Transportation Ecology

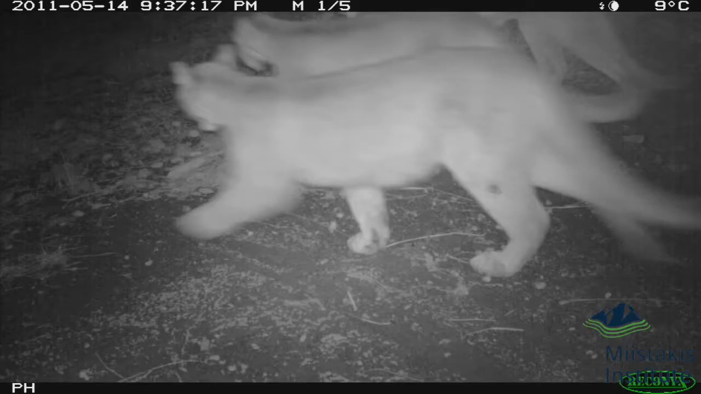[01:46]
And we're using remote cameras to do occupancy modelling and we're doing amphibian monitoring as well so that we can provide
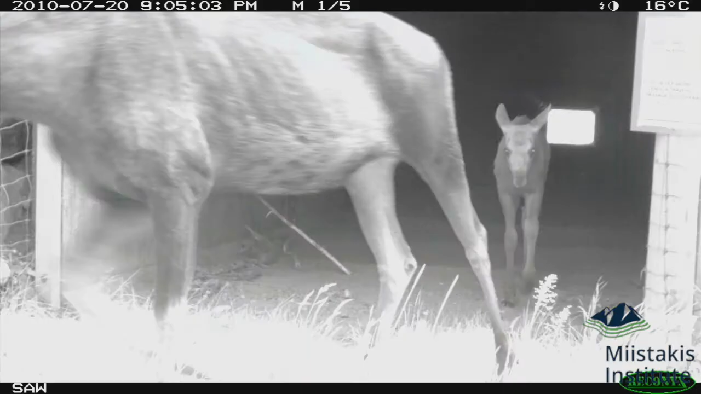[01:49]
recommendations to the Alberta government on how and where they should be mitigating that highway when they upgrade it.